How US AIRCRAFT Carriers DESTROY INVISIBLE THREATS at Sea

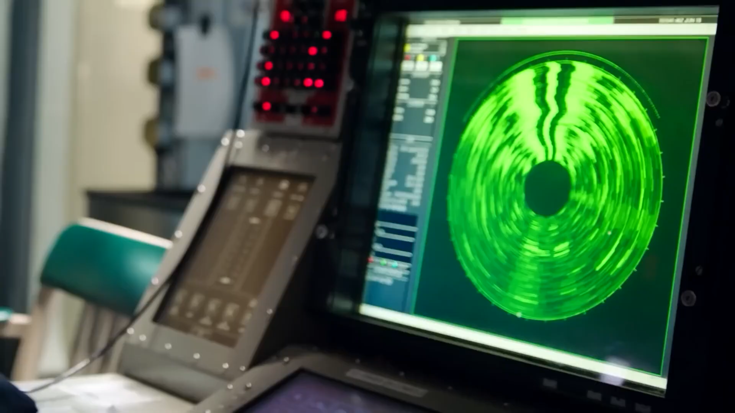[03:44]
aircraft carriers also utilize a variety of other sensor systems to detect invisible threats.